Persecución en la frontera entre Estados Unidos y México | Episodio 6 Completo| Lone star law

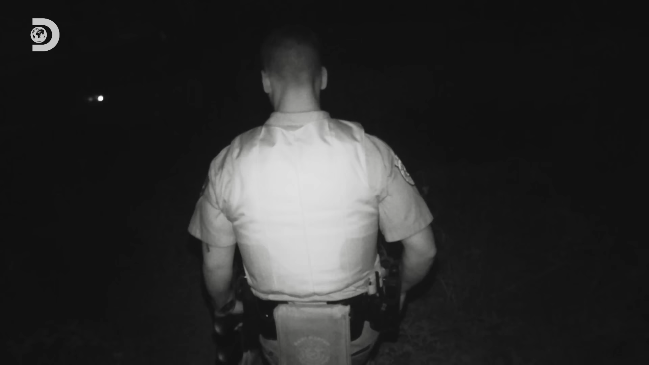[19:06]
Las infracciones más comunes son pescar sin licencia y métodos ilegales para pescar peces de pesca deportiva.
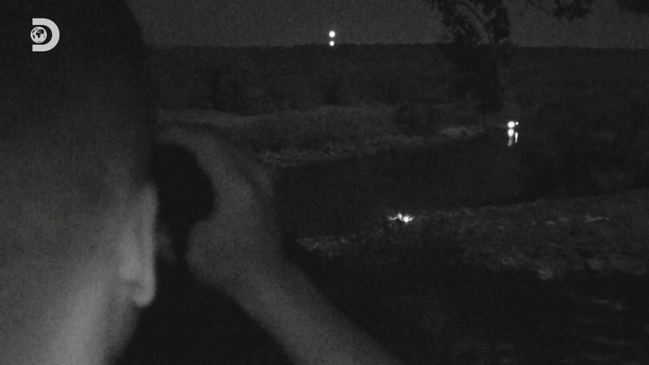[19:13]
Se ve un grupo de individuos sospechosos en ese muelle de hormigón. Intento ver quién está pescando, si tienen peces y revisar las licencias en el acto.
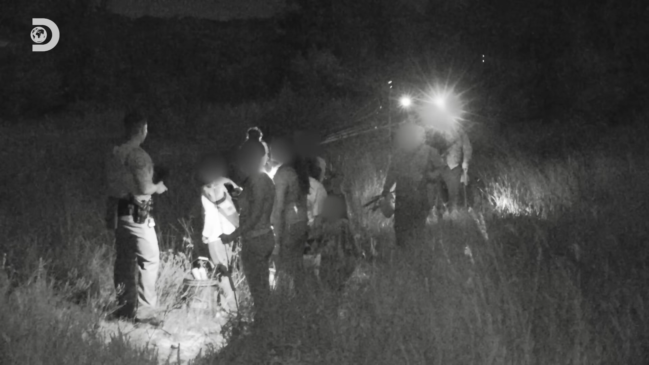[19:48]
Podemos ponerle una multa y decirle que hable con el juez. Este grupo es bastante grande. Cuando pasa algo así, tienes que estar más alerta. Tendré que hablar uno por uno con todos. Hola, aquí 7112. ¿Puedes revisarme una licencia de pesca con un nombre y una fecha de nacimiento? ¿Tiene la licencia encima?